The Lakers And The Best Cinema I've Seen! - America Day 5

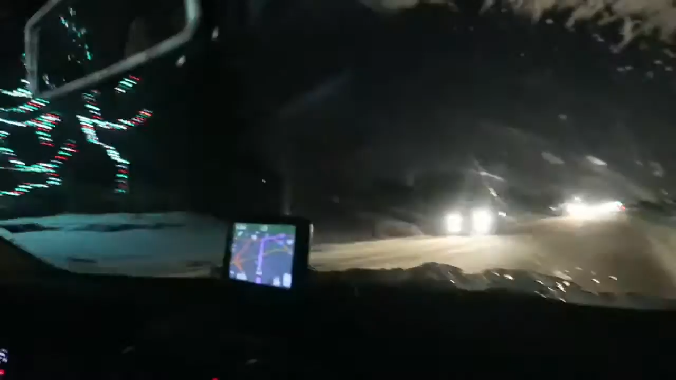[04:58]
Chloe is currently driving on a five-lane highway.
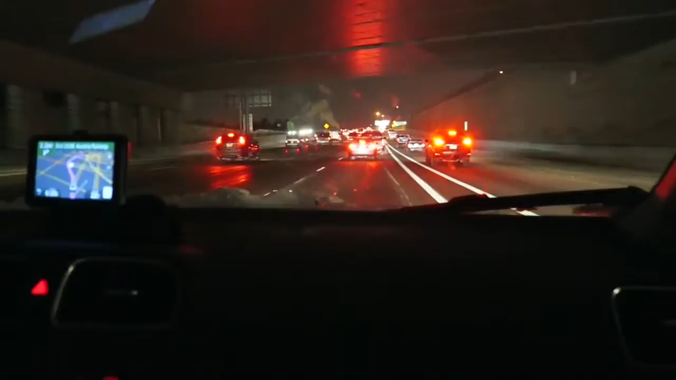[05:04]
She's doing very well. This is the thing about American traffic. There can be one lane that's completely held up and another three lanes that are moving fine. It doesn't make any sense but it's just what it's like, yeah. We're almost there. We've got like 2.3 miles or something like that until we get there. So that's good. Downtown Denver.
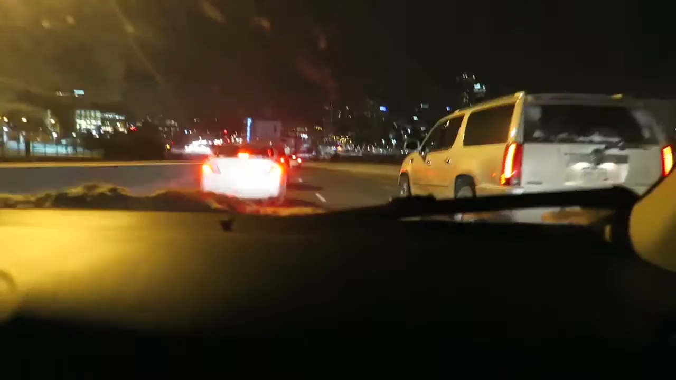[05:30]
It's a bit of a stressful experience for Chloe.
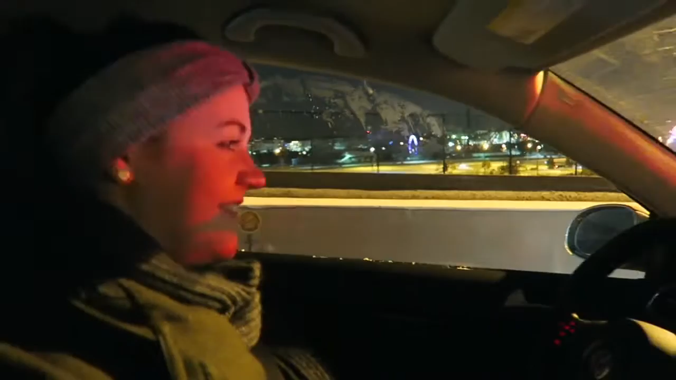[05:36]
Oh, poor love. That was a bit hectic.
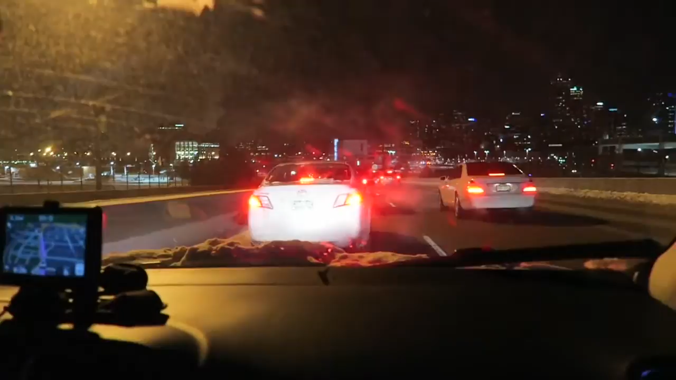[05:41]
It's just because it's all like dark and lights everywhere. Snowy and. Snowy and. Yeah. It's alright. You did well. Almost here.
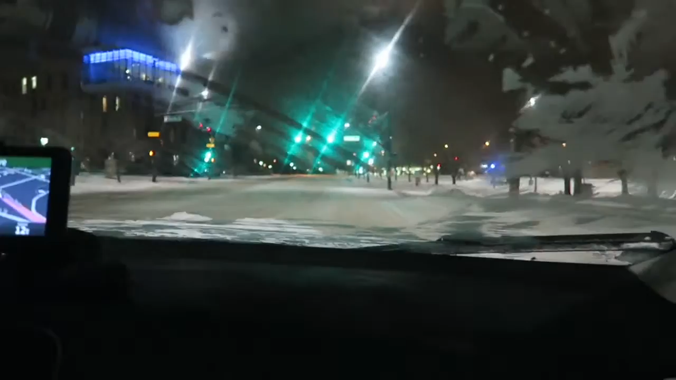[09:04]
It's gorgeous Play a game called, where's the sidewalk? Chloe's going on the ramps